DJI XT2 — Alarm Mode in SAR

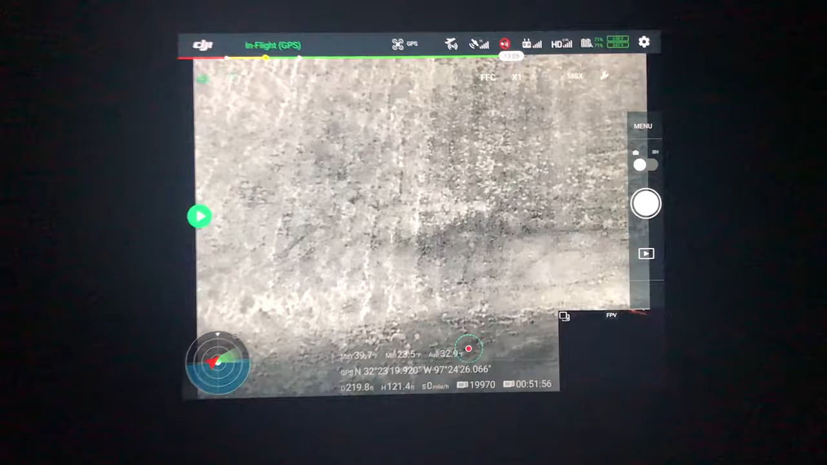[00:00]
Alright, so out here with Chief Baker doing a little bit of testing
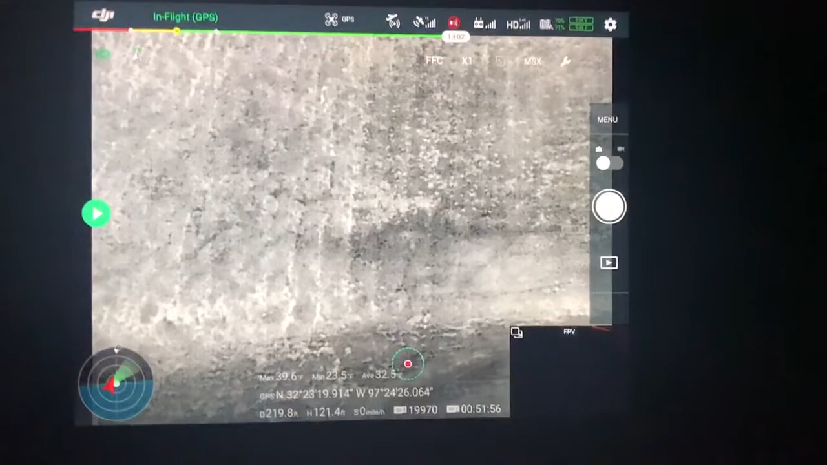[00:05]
on this XT2 and one of the things that's kind of nice is there's an alarm and I can see this definitely helping out in search and rescues. Now we just set up something very simple, it's kind of chilly out here tonight and so we just want to do a simple test but this would also work if you just get a small detection.
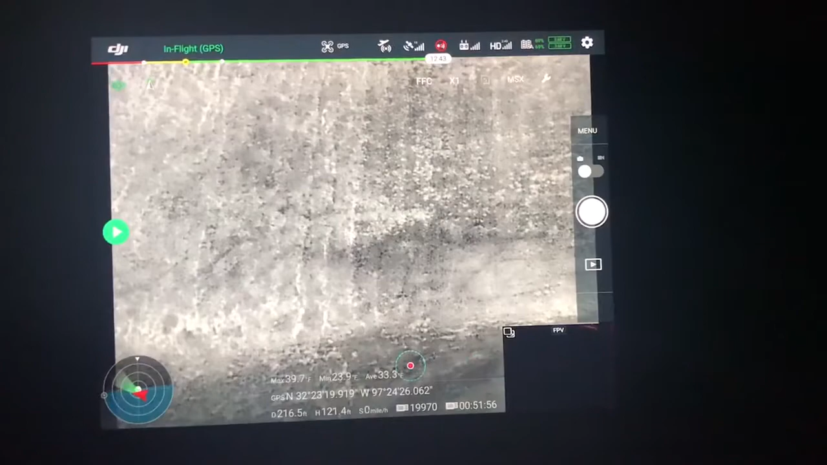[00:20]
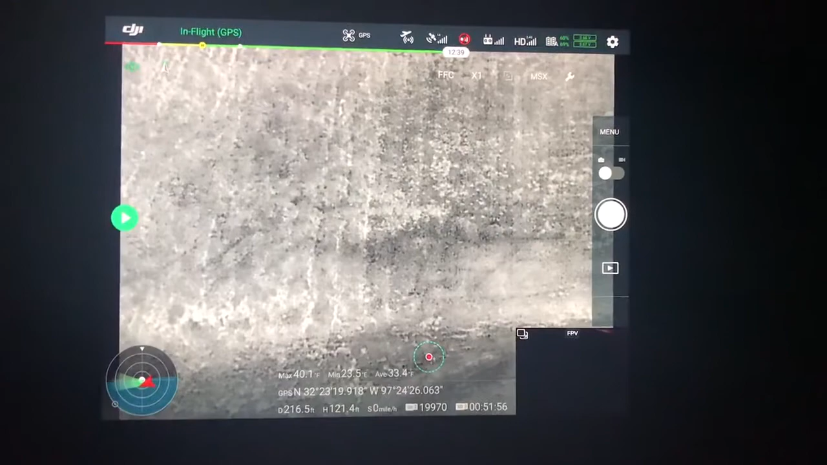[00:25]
On screen: max 40.1°F, min 23.5°F
Now what I'm going to do is right now I'm just having to look down at an open field and I'm going to pan up and I have the alarm set to tell me if it picks up anything kind of warm,
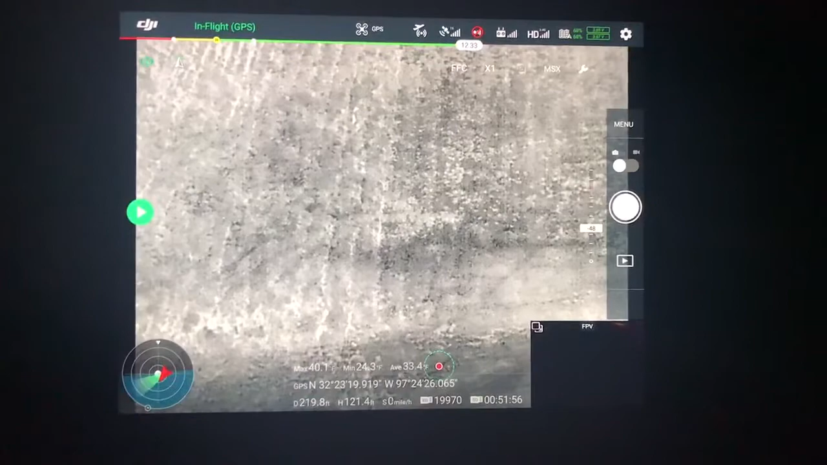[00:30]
a little bit like a warm body or something, I'm going to pan up and as soon as he comes in the picture up top there we're going to see what happens.
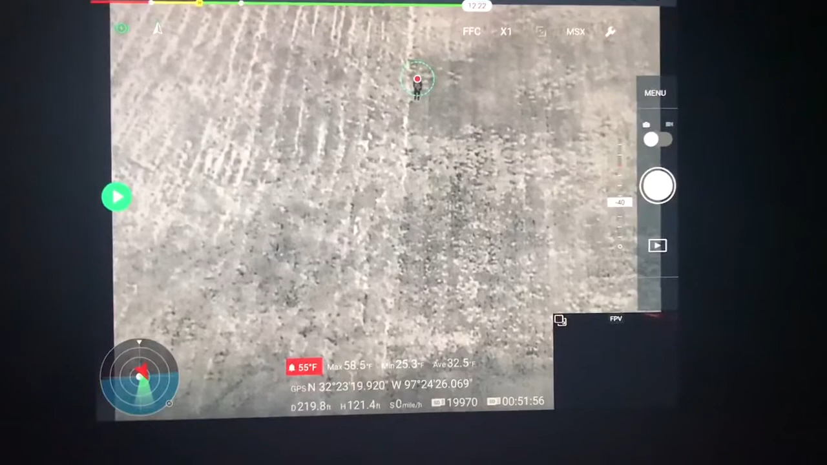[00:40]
On screen: max 58.5°F, min 25.3°F
So I don't know if you can see that, it immediately picked him up and it showed me a visible and audible alarm.
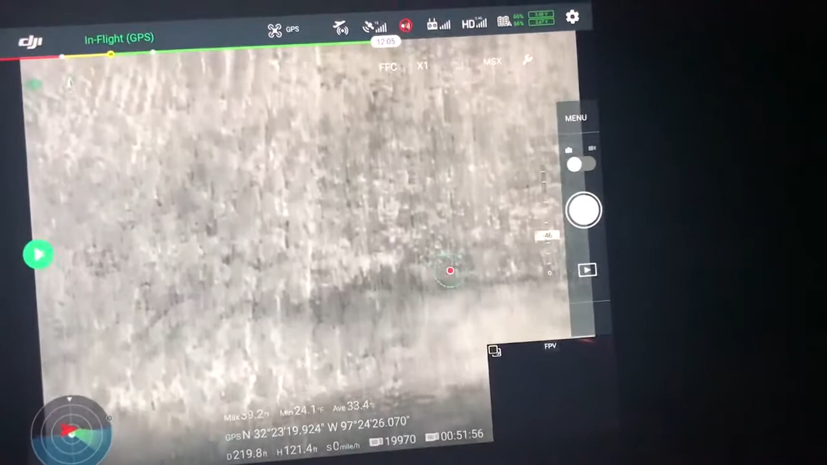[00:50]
So I'm going to go back down here, bring him back in the picture again, so you can hear it sends me an audio tone and it shows a red flashing light.
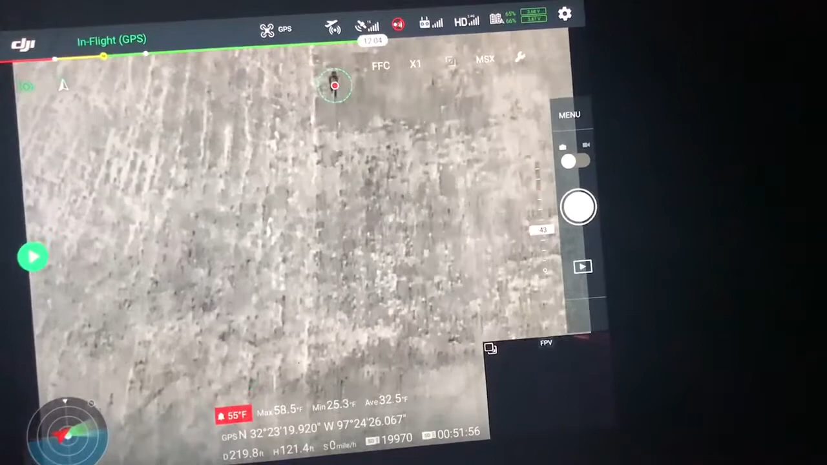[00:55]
On screen: spot 55°F, max 58.5°F, min 25.3°F
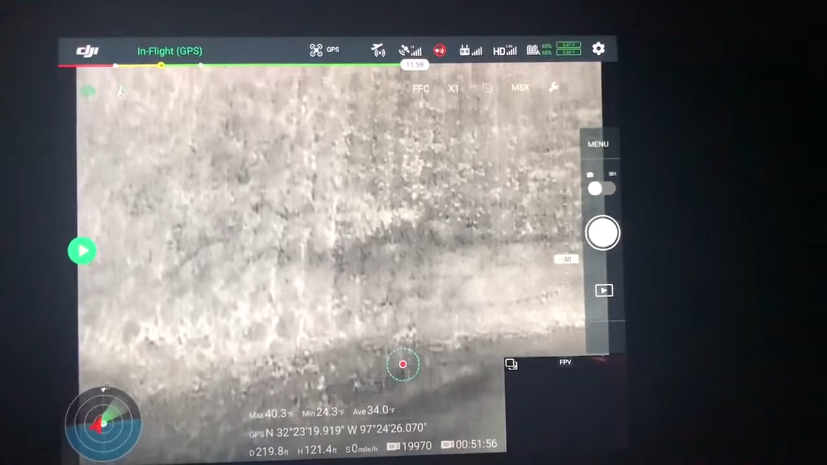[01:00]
On screen: max 40.3°F, min 24.3°F
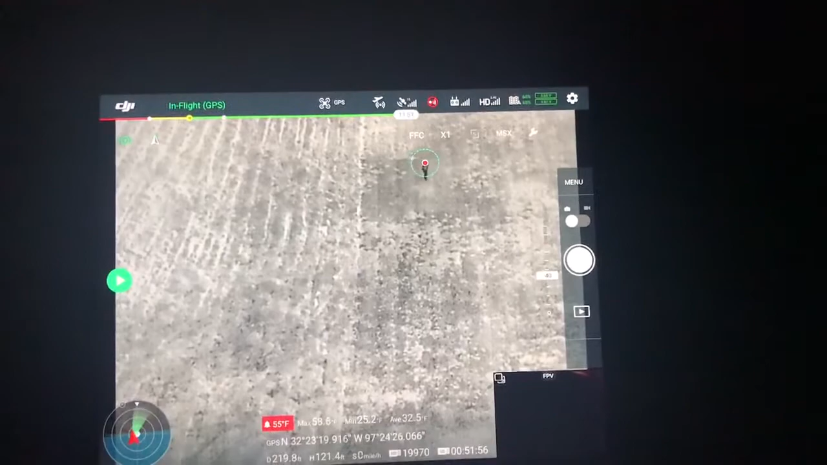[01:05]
On screen: spot 55°F
So, pretty neat, pretty good stuff. So you can take and really just set it to whatever your search area is,
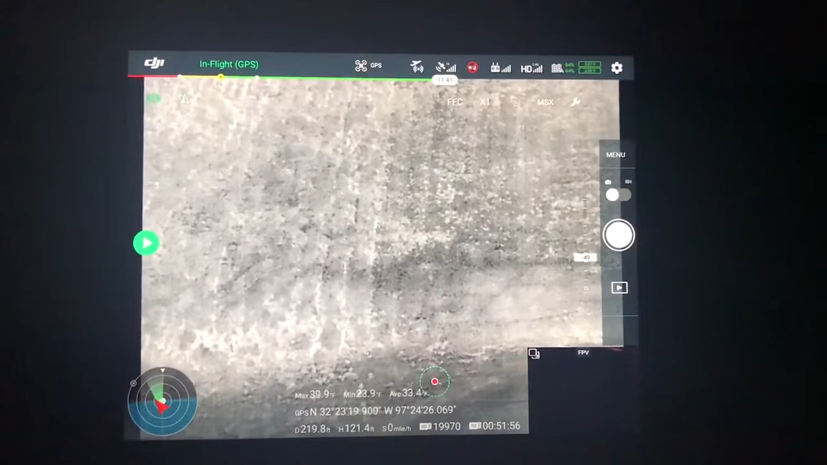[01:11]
On screen: max 39.9°F, min 23.9°F
the cold temperature and just set it just a little bit above that to help you find and locate any kind of parts.
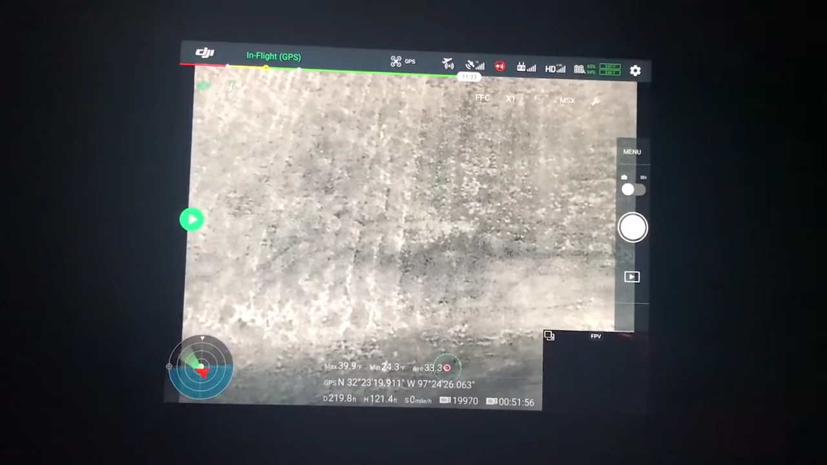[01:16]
Now obviously this won't work everywhere.
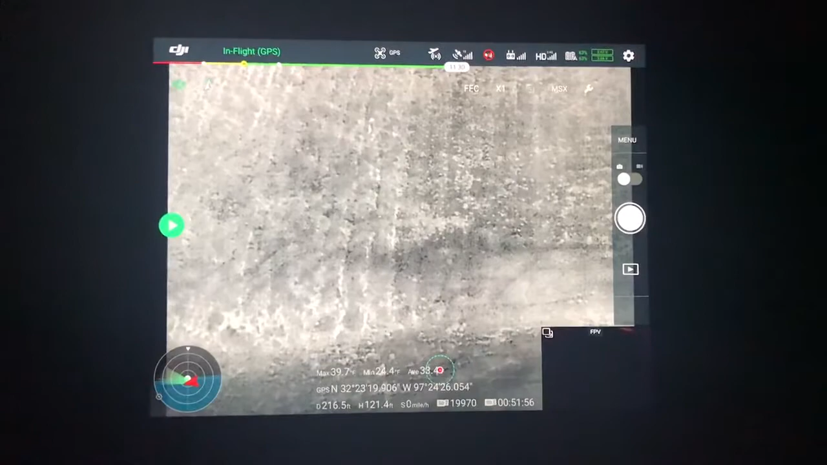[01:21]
It is detecting the hottest thing that it finds and if it finds something above that temperature.
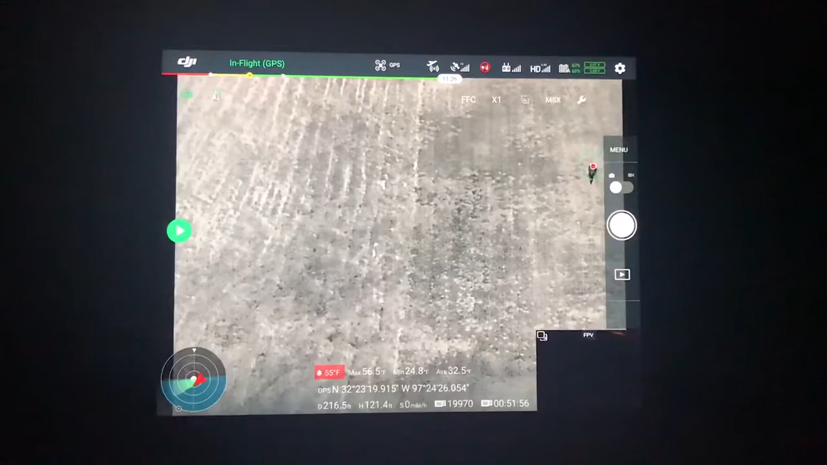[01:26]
On screen: spot 55°F, max 56.5°F, min 24.8°F
But if you had something say like a light, a street light or a car or something like that, this wouldn't work. But in some cases like open fields and in the woods, stuff like that, you got some guys up there in Wisconsin where this would probably work year round.